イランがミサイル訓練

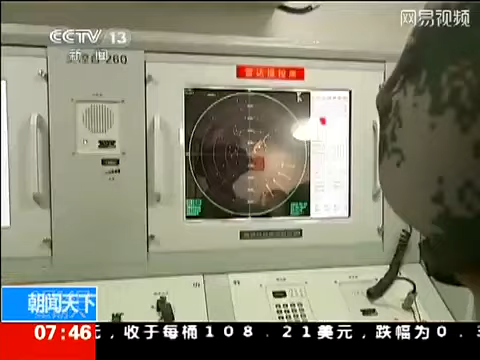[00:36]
预警雷达发现一枚巡航导弹，引导搜索雷达迅速搜索捕获目标，
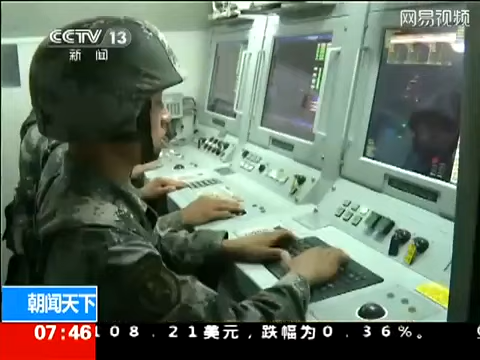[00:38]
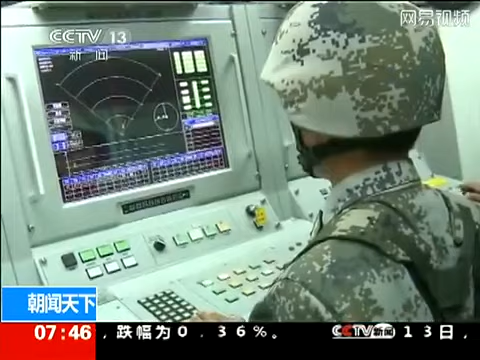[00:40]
指挥控制车快速传送目标信息，
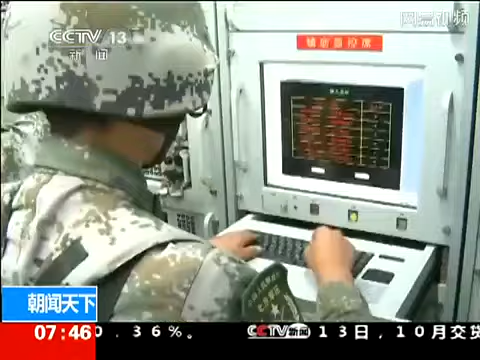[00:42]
分配射击目标，跟踪制导雷达迅速锁定目标。 第二，注意实弹拦截。 就在导弹准备发射之际，跟踪雷达受到强电磁干扰，导弹丢失目标。
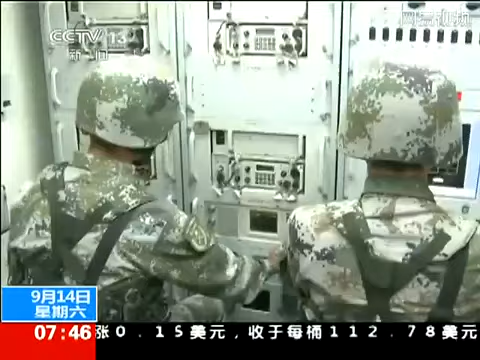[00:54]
实施坐标支援，由 S 车引导第二攻击。
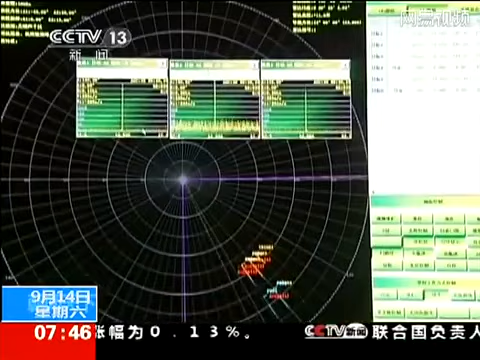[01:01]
目标搜索雷达迅速将目标数据传送给火力单元，对制导雷达实施坐标支援，导弹重新锁定目标。
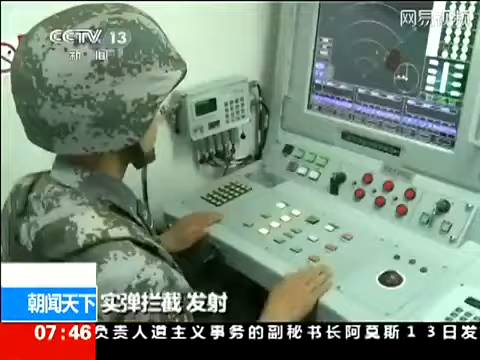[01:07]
实弹拦截，发射。